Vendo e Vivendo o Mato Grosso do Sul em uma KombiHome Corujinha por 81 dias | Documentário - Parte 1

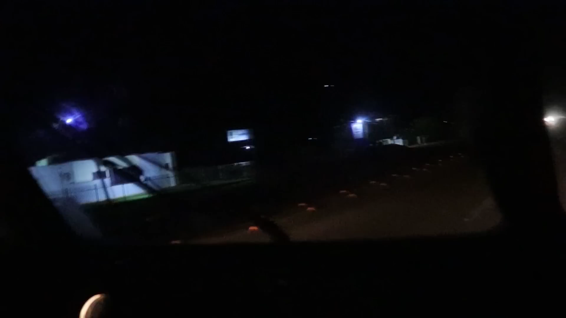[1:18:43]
E agora, oficialmente, estamos na estrada de novo. Vamos que vamos. Bora.